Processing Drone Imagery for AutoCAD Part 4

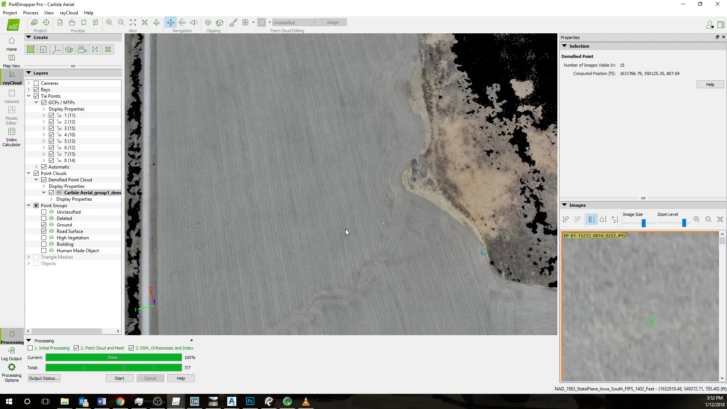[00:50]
These are the correct coordinates that we received from the survey team.
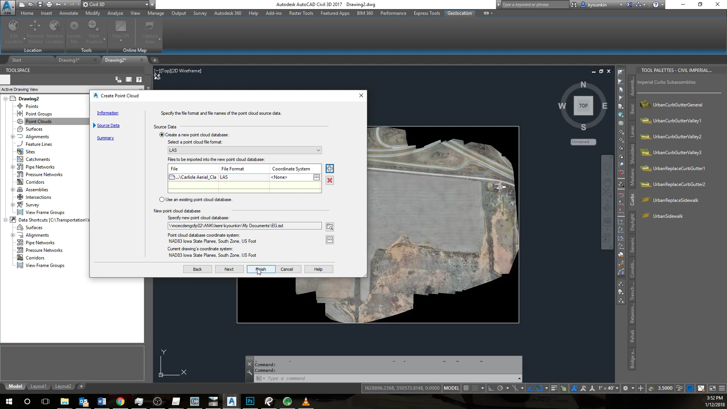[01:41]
This is an LAS point cloud. Now, I'm going to select the sampled and clean point cloud that we had made before. Finish. Now, this is being processed.
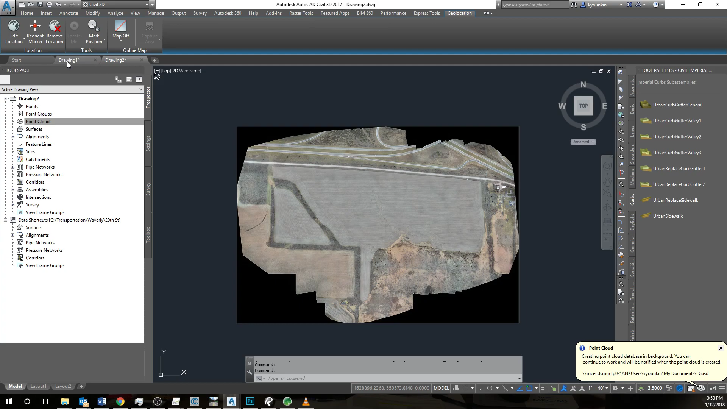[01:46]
After it's done processing, it's going to end up looking like this.
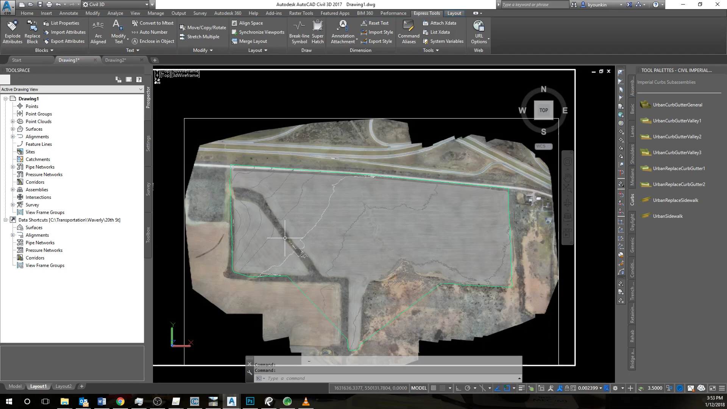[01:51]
We're going to select the point cloud and do add points to surface.
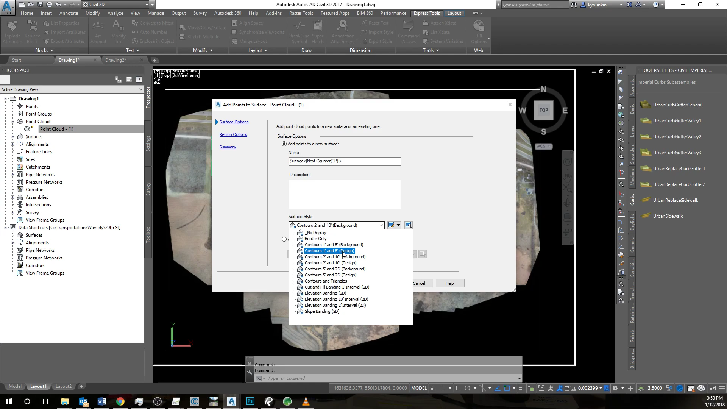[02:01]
In this case, we'll just do 2 and 10 design.
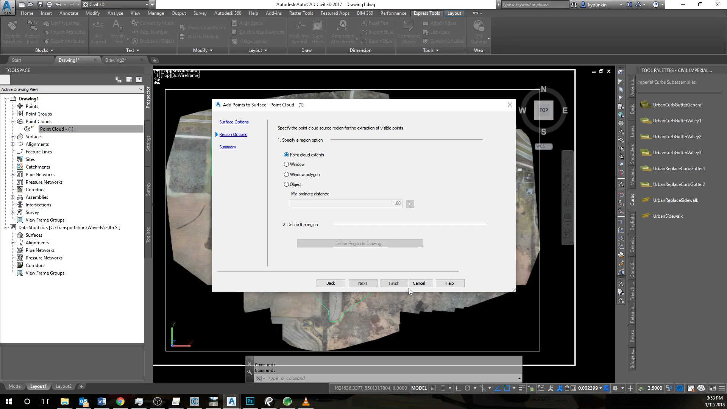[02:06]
Just do point cloud extent and then click finish.
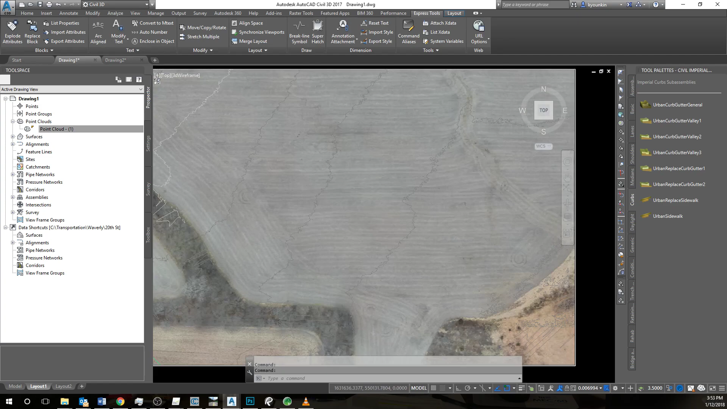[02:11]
And then we will end up with contour lines like this. And you can clean them up as you wish. There's going to be some peripheral lines.
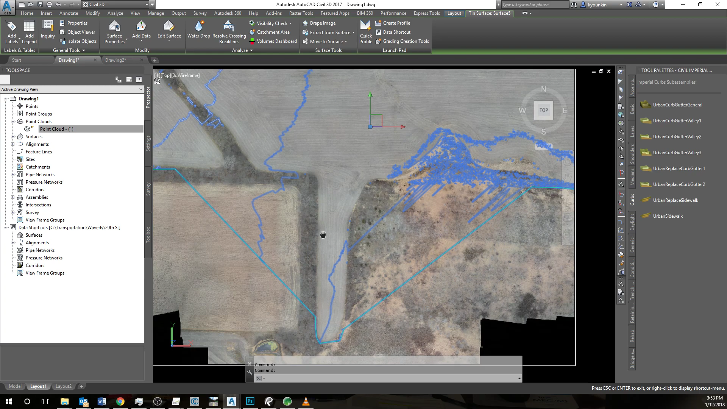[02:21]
Even though the point cloud doesn't go out to this area, but it will close that circle right there. And now we have a geo-referenced orthomosaic. And point cloud and contour surface in AutoCAD from this data.